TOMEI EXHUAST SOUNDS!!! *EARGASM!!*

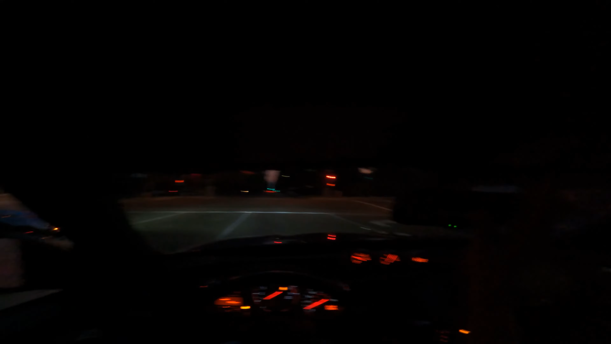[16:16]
Let me turn on my light because I know y'all can't see anything. And I have shit on my eye too, bro.
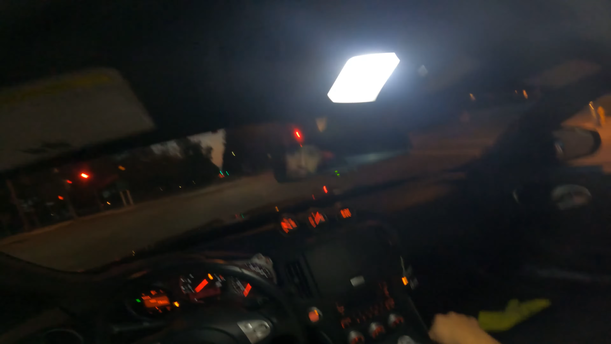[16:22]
I fucking went in one hit. This dude's eating. What is he eating? Glizzies? Nah, I'm just playing. Let me roll my window up so I can end the outro. As you can tell, if actually you can't tell, only if you had a Z. The Z's don't come with lights like this. These are aftermarket lights. It comes in clutch, to be honest.
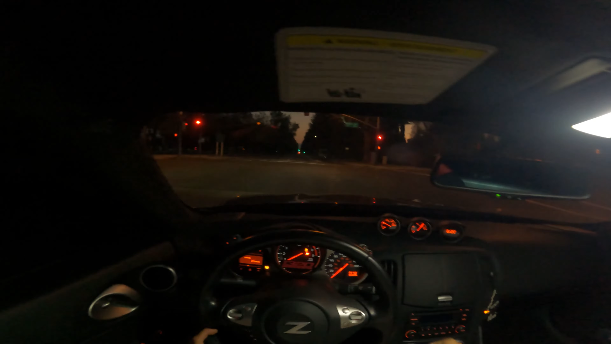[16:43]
But I hope you guys enjoyed the sound clips. I tried my best. I'm gonna see like if the sounds pick up when I edit. But I hope you guys enjoyed the sound clips. If you guys are wondering again what exhaust setup it is, if you like,